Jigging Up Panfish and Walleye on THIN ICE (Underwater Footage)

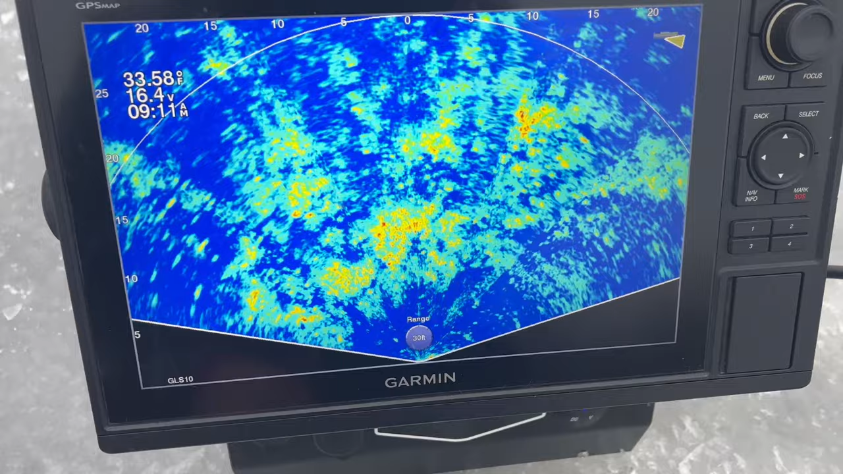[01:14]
So if I'm in shallow water and I'm looking for fish in weeds, this is what I really, really like to use to locate where those fish are holding. I'm going to zoom in here just a little bit so you guys can see a little bit better.
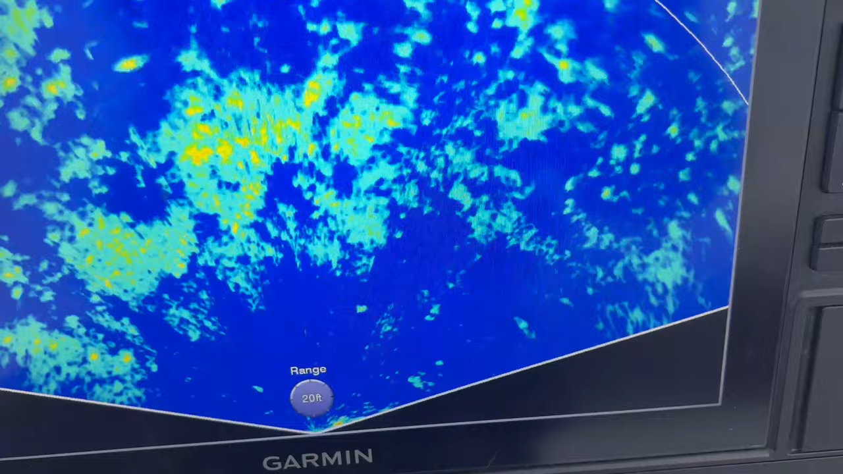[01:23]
And I'm going to turn the deucer to see if we can capture a little bit more.
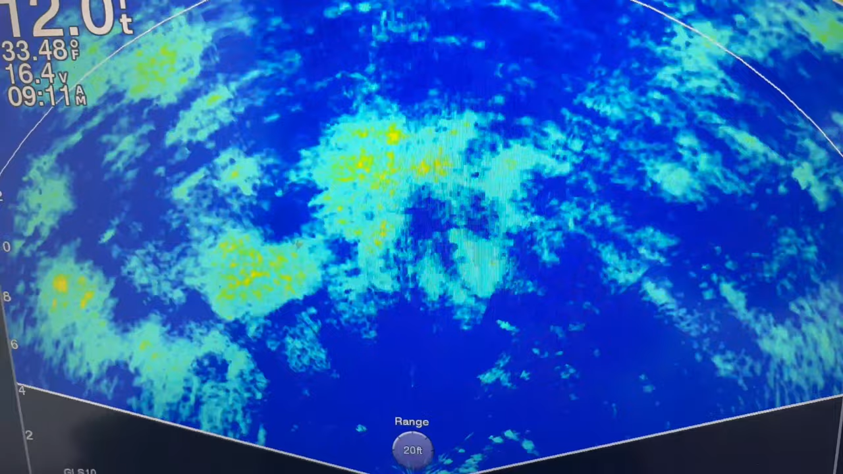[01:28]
On screen: water 33.48°F
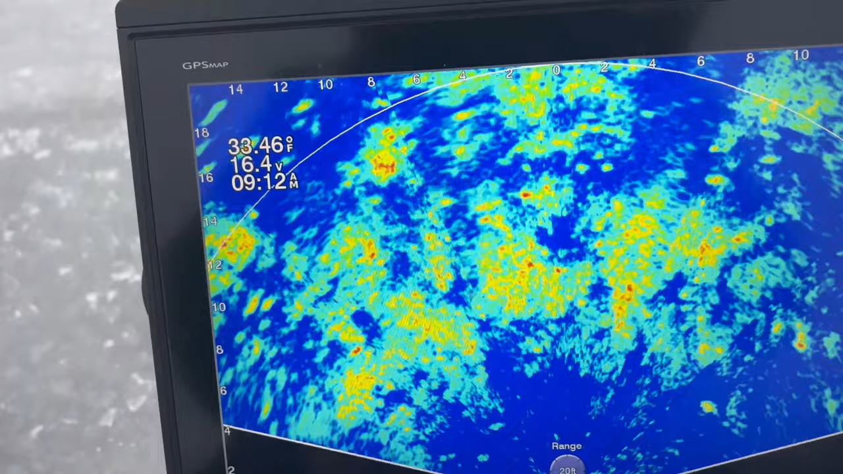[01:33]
On screen: water 33.46°F
And obviously I can play around with the gain and everything like that to show you a bit.
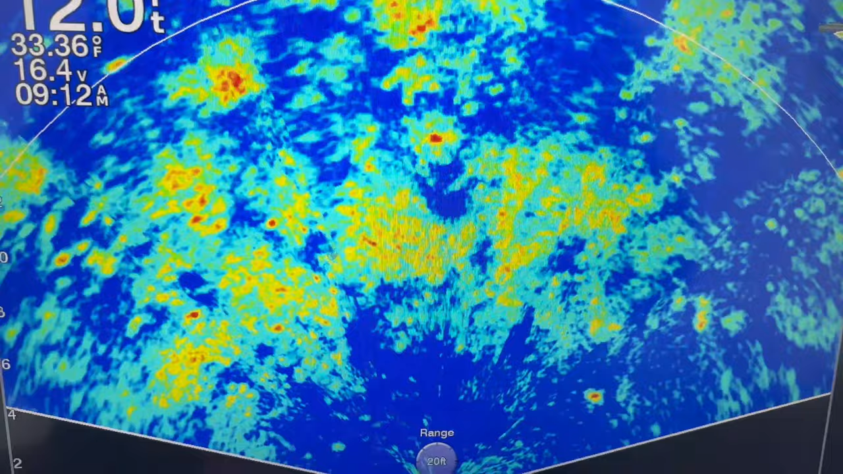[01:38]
On screen: water 33.36°F
But you can see there is a fish right there. You can see it swimming.
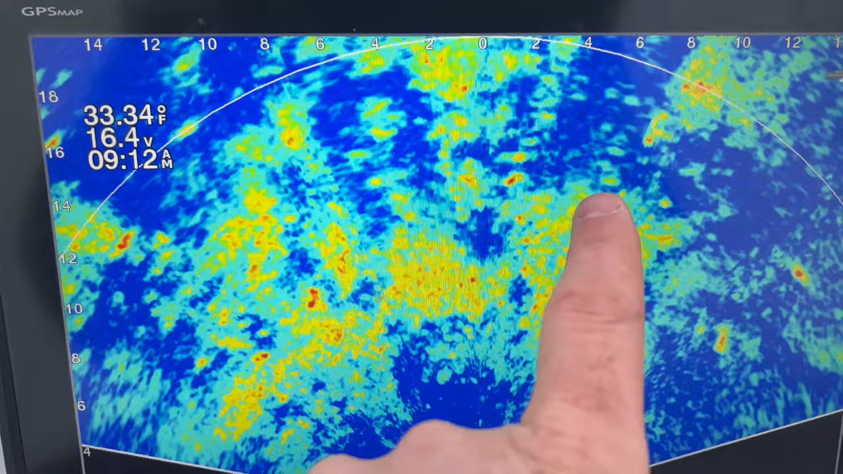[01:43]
On screen: water 33.34°F
There's a fish there swimming, fish there swimming. So there's fish really all through here guys. I mean tons and tons of fish on perspective. You could see them just splotted everywhere.